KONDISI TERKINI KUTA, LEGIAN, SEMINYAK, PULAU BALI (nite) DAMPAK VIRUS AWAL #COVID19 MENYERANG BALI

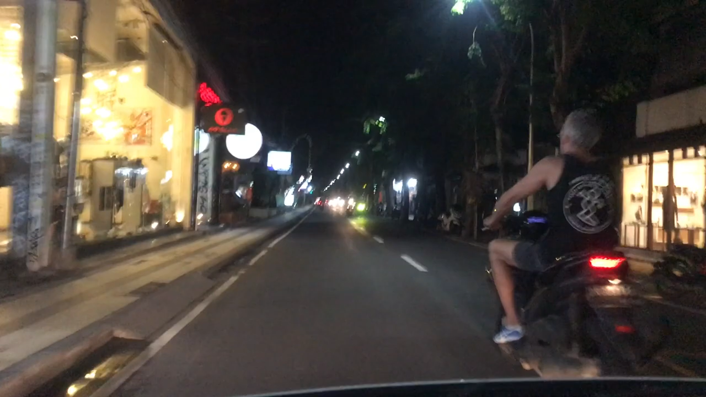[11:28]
Itu ada Tamut Tapi dia Kayaknya Expat Sih Ini Kawasan Legian Jalan Apa sih Ini Tiana Pura Ya
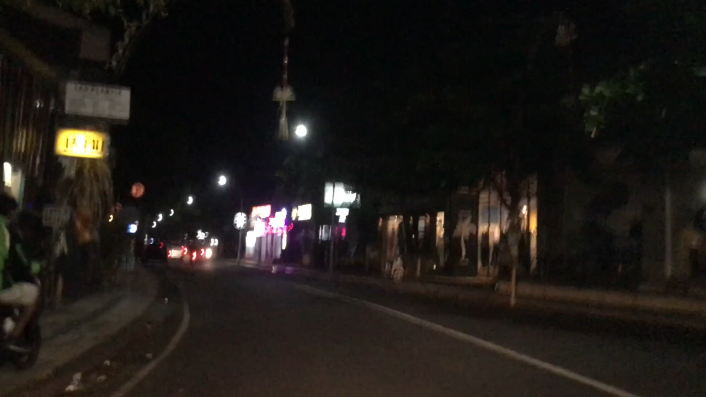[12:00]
Itu Udah Ke Kiri Itu Arah Ke Oberoi Kita mau ke Oberoi Dulu Nggak Masa ya Karena kita Nggak pernah Ke arah Oberoi
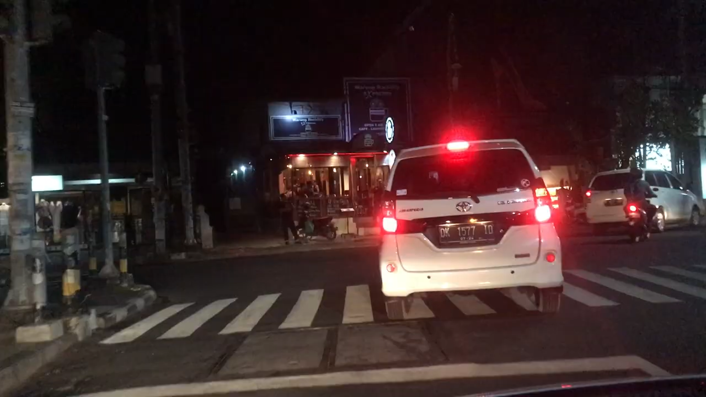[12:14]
Karena Disini Di Oberoi Itu Kawasannya Tamu-tamu Buli Banyak Kesana
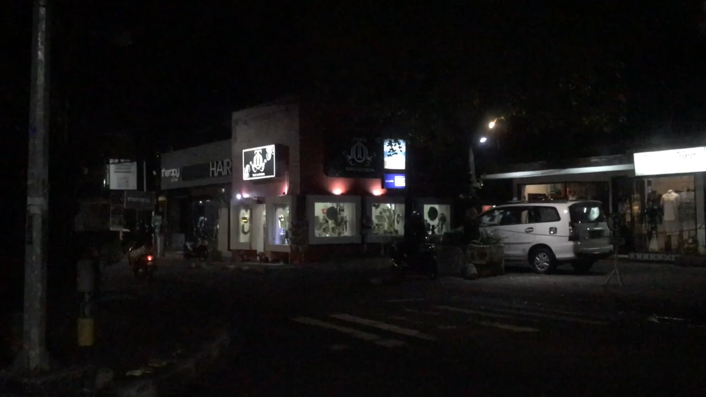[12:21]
Dan Ini Arah Keseminya Kerobokan Ini Arah Kerobokan Dan Ini Juga
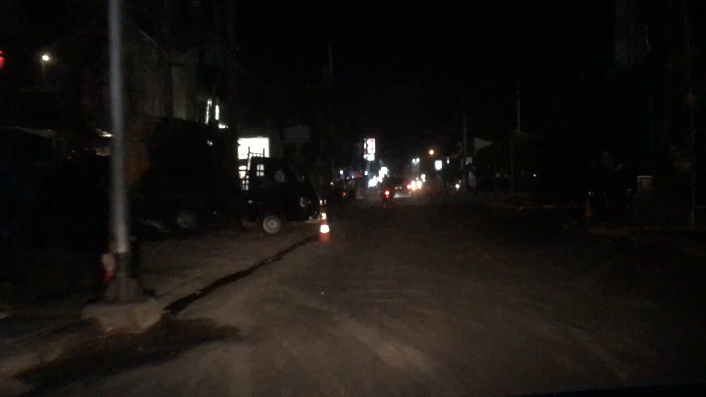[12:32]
Jalanan Ini Selalu Macet Nggak Pagi Siang Malam Kita Sekarang Arah Ke Lio Square Persimpangan Lio Square Nah
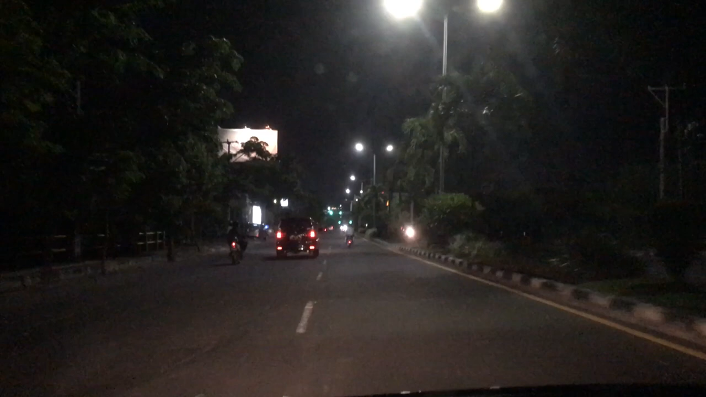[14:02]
Tidak Ada Kendaraan Yang Biasanya Kita Udah Antri Dari Beberapa Meter Dari Jembatan Ini Benar-benar Long Banget Sekarang Kita Ambil Kanan Kita Ke Dewi Sri Terus Kita Lanjut Ke Legian
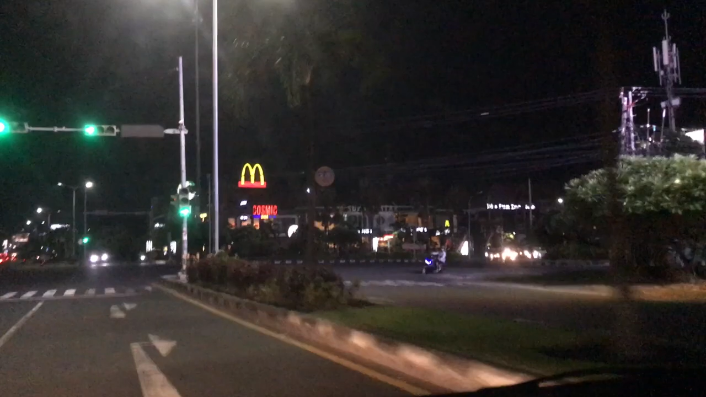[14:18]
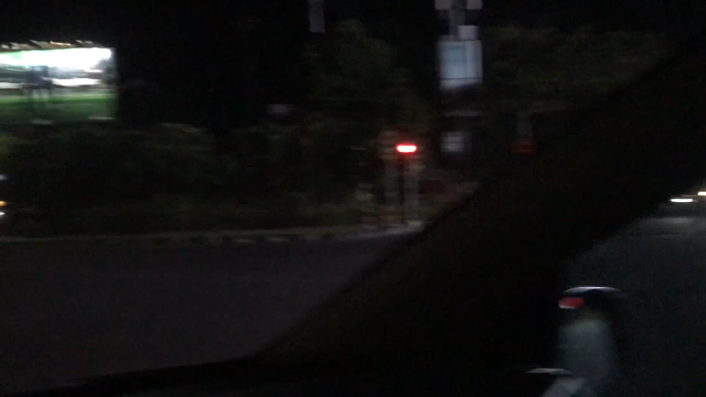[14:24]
Kenagulah Ini Dewi Sri
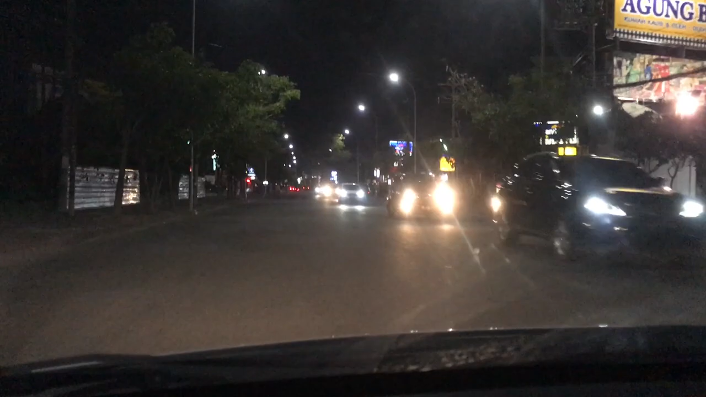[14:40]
Di Dewi Sri Masih Ada Beberapa Kendaraan Orang-orang Leo Jalan Juga Cuman Ini Kategori Sepi Banget Ini Kita Udah Sampai Di Ujung Dewi Sri
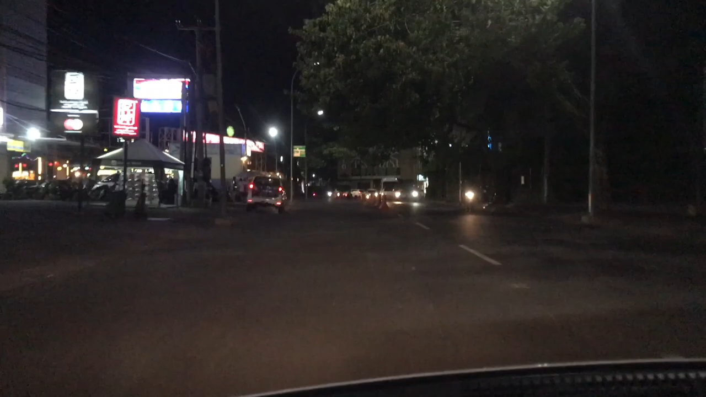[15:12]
Mau Ke Central Park Ini Juga Sepi Banget Terus Sekarang Kita Ambil Kanan Kita Lihat Legian Seperti Apa
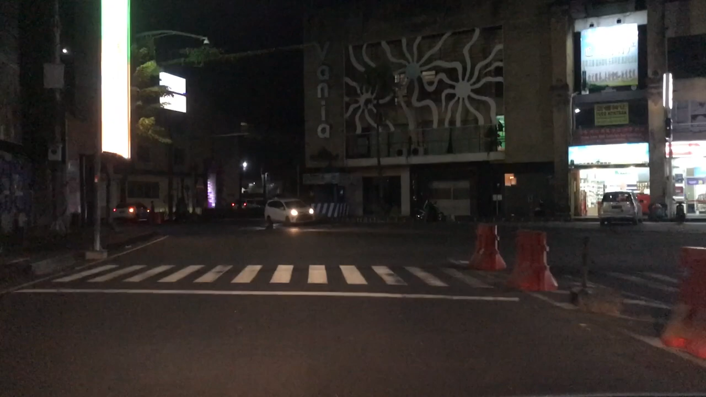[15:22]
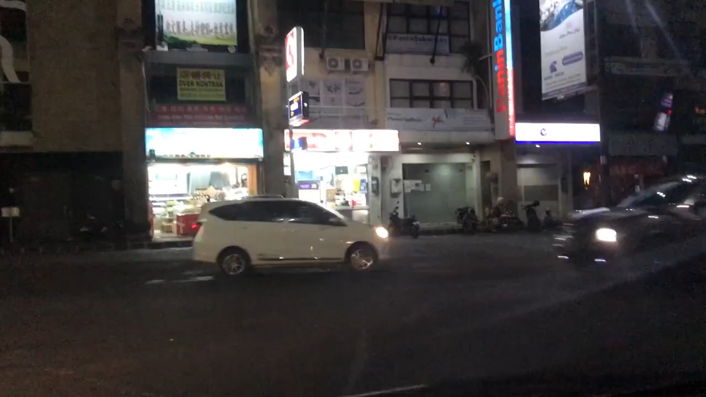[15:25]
Awas Gak boleh Kiri Oh Ya Sorry
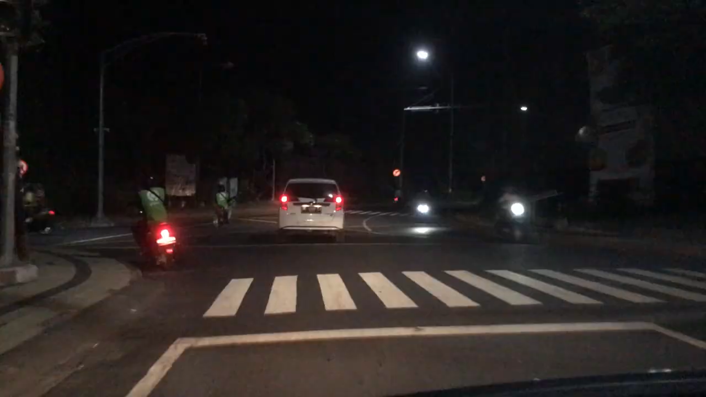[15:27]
Itu Muka Kuta Ke Raya Kuta Tapi Gak Boleh Kita Mobil Kesana Nah Ini Kita Ke Legian
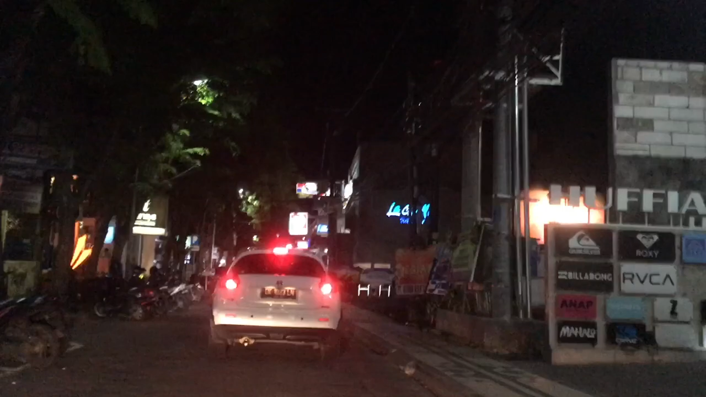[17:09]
Ini Dia Legian Jalan Legian Legian Pull&Bark Ini Ini Baru Buka Ini Baru Oh Ya Diskotip Club Ya Hotel Hotel Hotel
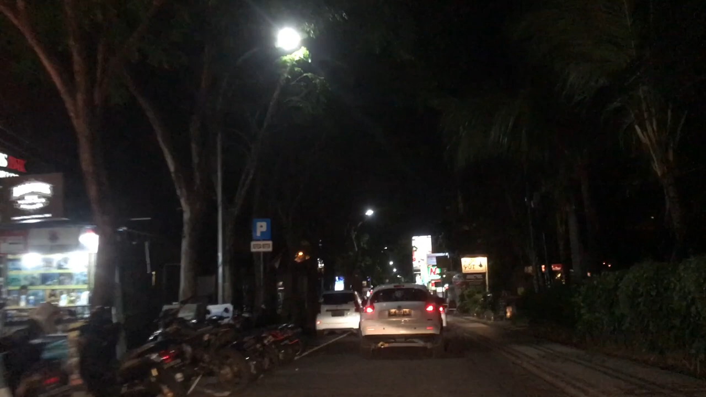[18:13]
Sampai Ini Di depan Ini Kita Udah Mau Sampai Di Apa Namanya Sky Garden Eh Masih Lumayan Sih Masih Agak Kedepan Lagi
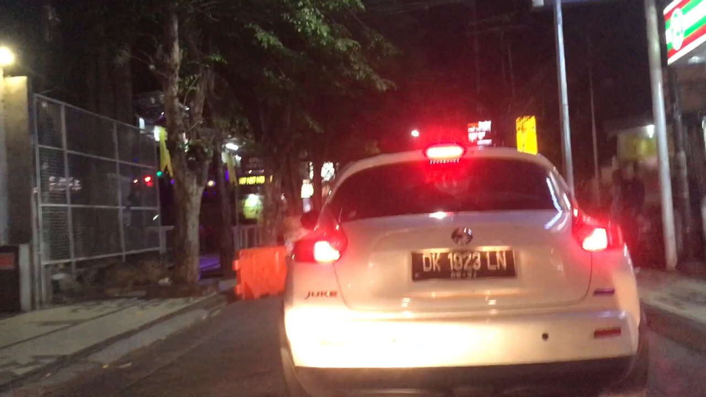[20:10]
Legian Tumben Tumben Tumben Tumben Legian Sepi Gini Gini Ini Kok Macet Ya Kayaknya Ada Yang Berhenti Sih Karena Disini Jarang Macet Lewat Sky Garden Itu Udah Plong Sih Biasanya
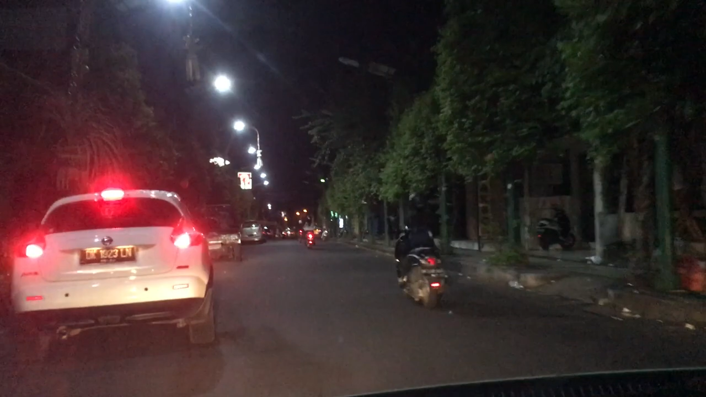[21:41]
Ini Dari Pantai Kuta Ke Raya Kuta Ini Sepi Banget Tuh Kan Biasanya Udah Banyak Mobil Parkir Orang Jalan Jalan Nyari Makanan Disini Kosong Sama Sekali Kita Lihat Budayu Budayu Budayu Oh Gak Jualan Oke Tuh Kan Sepi Banget